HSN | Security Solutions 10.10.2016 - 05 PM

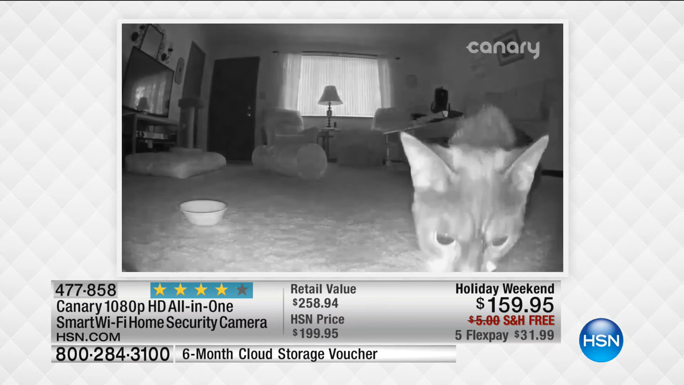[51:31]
you can act on it you can set that alarm right away you can call police right away and here's the other thing big big big thing maybe my favorite smart innovation with canary is the fact that it turns itself on because you can have every alarm system in the world if you don't turn it on when you leave doesn't matter it doesn't work it